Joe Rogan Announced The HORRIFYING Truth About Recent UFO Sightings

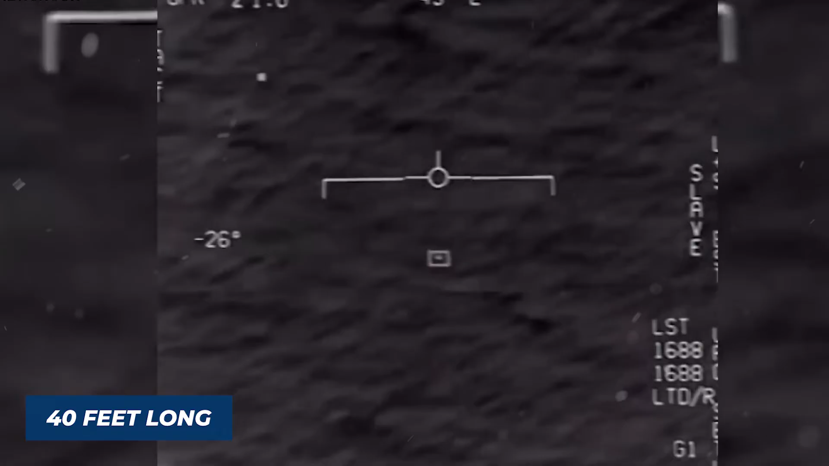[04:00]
It was traveling back and forth above the ocean. Fravor believed that it was a helicopter, but he was unable to locate any rotors on it.